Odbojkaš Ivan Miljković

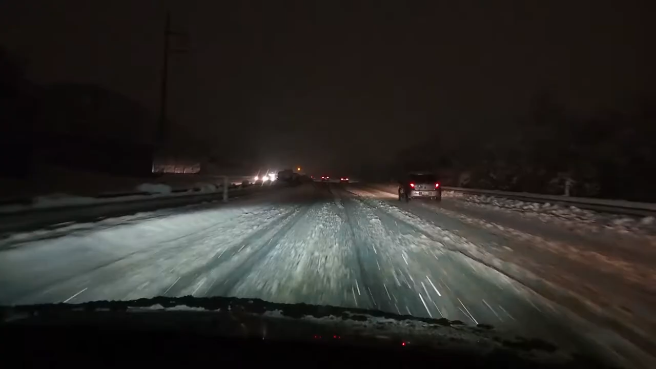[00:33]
I to kakav. Mećeva nas je pratila više od 130 km.
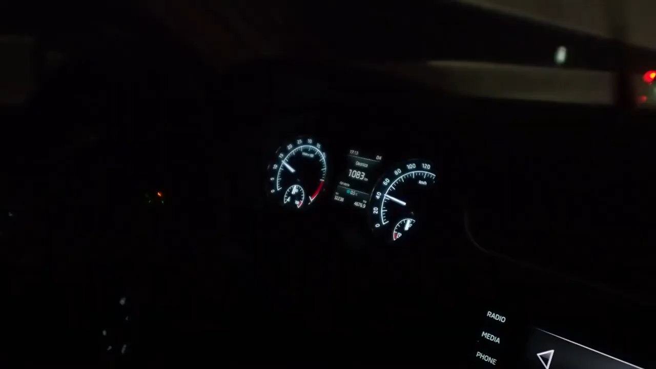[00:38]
Putovali smo skoro 4 sata do prevoja Gotarda.
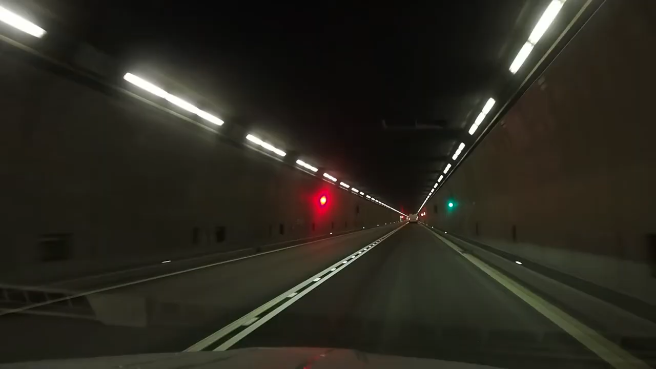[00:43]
Nakon tunela dugog skoro 17 km, sve je bilo lakše.
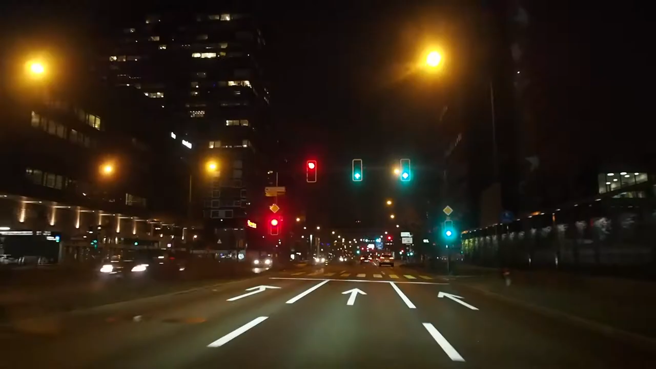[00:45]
Na odredištu u Cirihu, snega jedva da je bilo.